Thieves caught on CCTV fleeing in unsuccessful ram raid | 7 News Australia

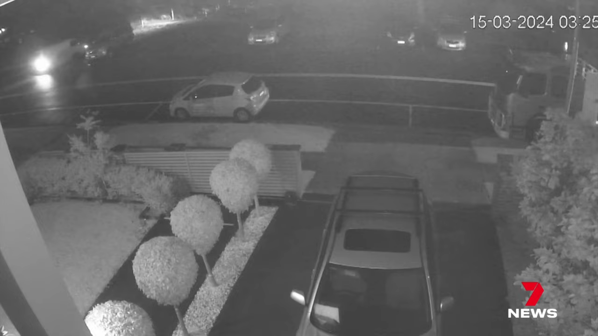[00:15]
before fleeing on foot. A group of thieves dumping the vans they'd just used to do this.